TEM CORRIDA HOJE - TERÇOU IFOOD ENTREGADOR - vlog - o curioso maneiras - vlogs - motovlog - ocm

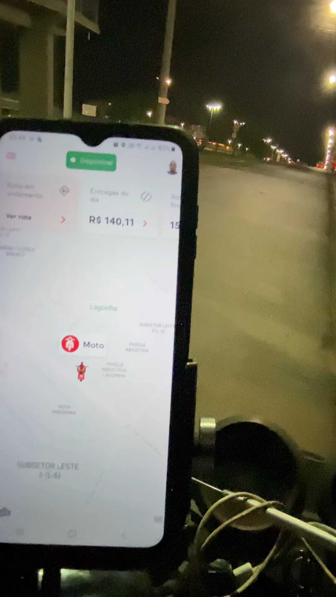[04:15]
Bora ver aqui, ó. 140 reais e 11 centavos, totalizando 15 corridas.